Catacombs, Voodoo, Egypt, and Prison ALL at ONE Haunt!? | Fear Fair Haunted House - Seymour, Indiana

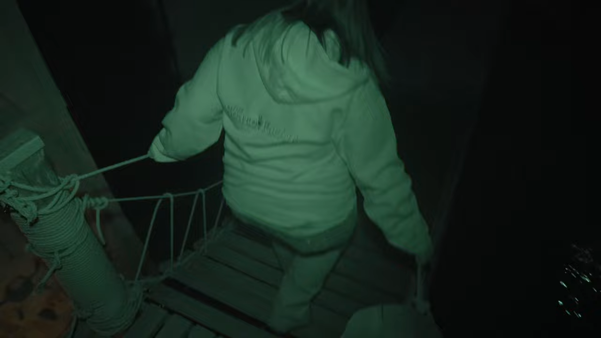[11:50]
Oh, we got a bridge. Watch your camera. It's wet. Uh-oh. See?
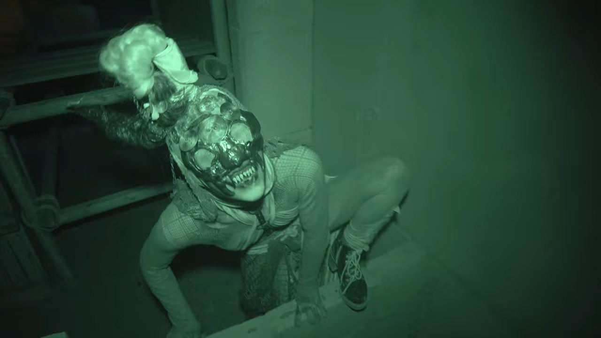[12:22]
Uh-oh. Oh my goodness. Low bridge.
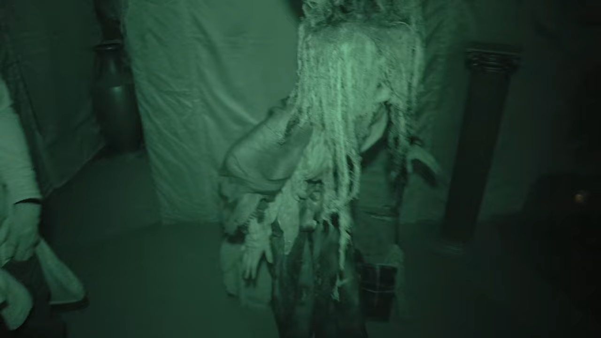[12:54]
I know. That one's, like, keeping us from getting the gold. Uh-oh. What is that? That dog scared me.
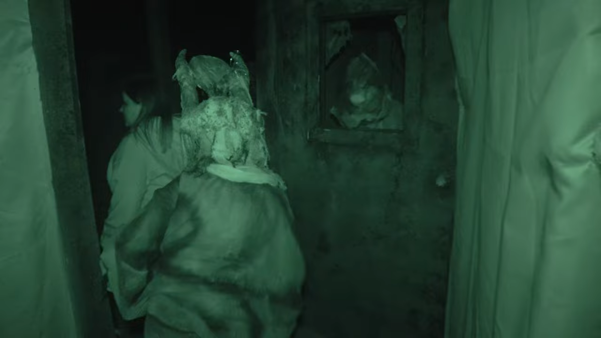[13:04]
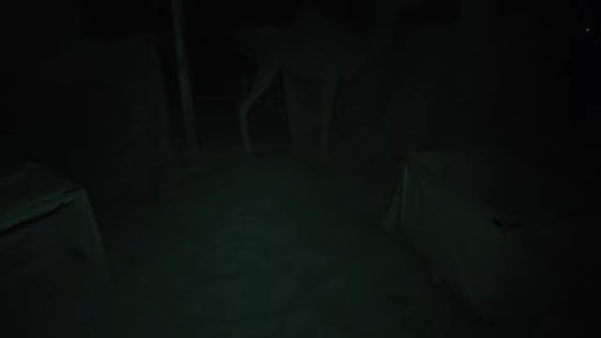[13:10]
There's a camel. Oh, we're going into creepy thing. Oh, there's sand on the ground.
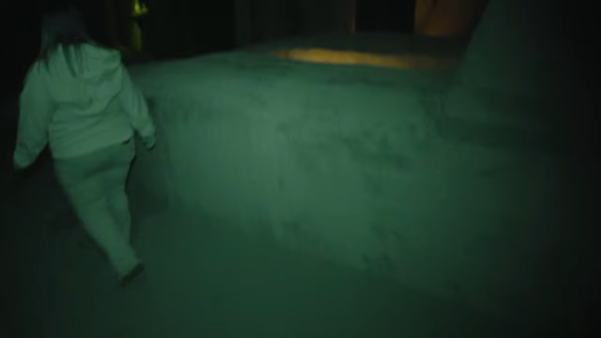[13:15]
Oh, God. Oh, she kind of makes noise. Oh, God.
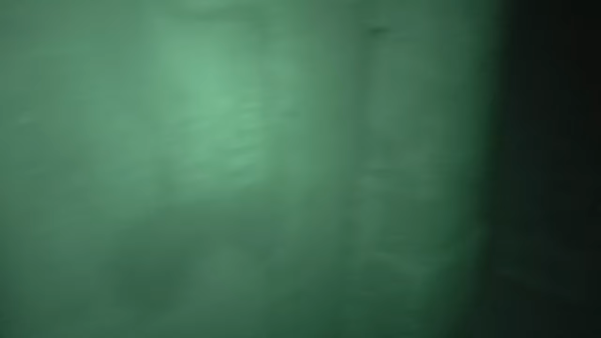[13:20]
Duh. Ooh, the sand. Oh, there's a snakey snake. Somebody.
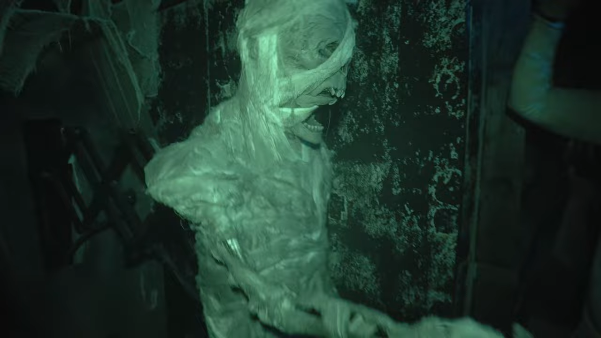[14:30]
She's stuck in the dog. Oh, God. Oh, my God. Which one's real? If any of them are real, this is fucking weird.
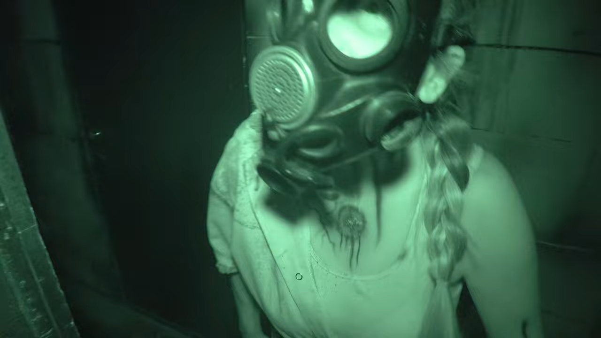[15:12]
This doesn't look good, guys. Line up! On the wall. They have weapons.
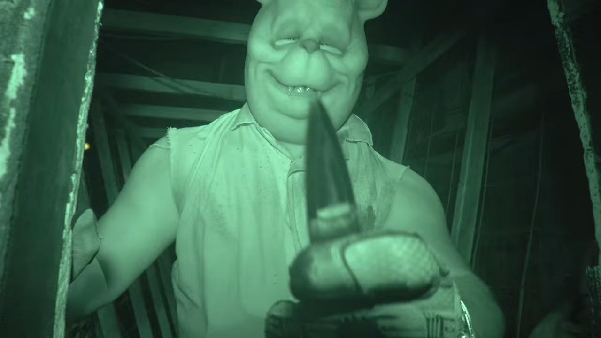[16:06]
Oh, he's gonna shank me. I'm gonna wait on my group.
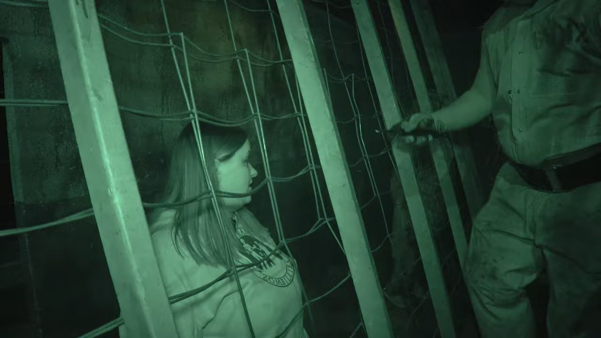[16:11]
Uh-oh. He found himself a shank. Yeah, he did.
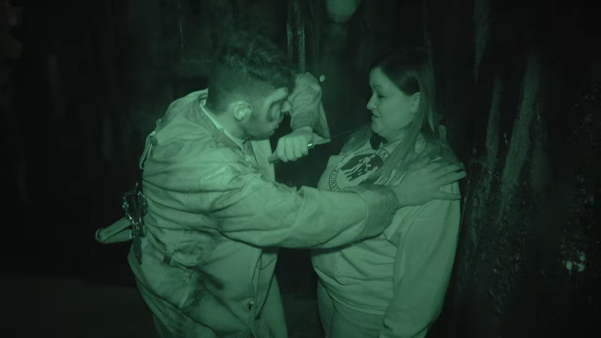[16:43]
What He's the got hell? Another no. shank. They all have shanks. This one. Take her.
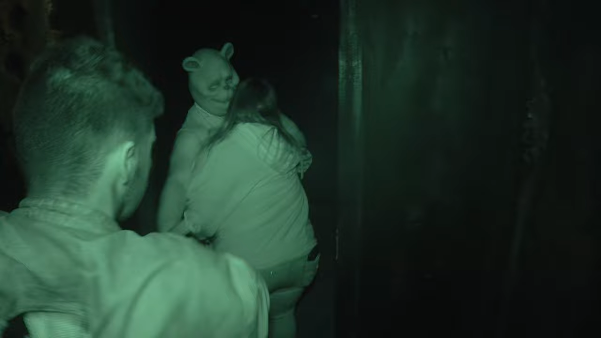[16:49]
Uh-oh. Oh, no. Oh, goodness. Ah! Ooh, it's dark in here.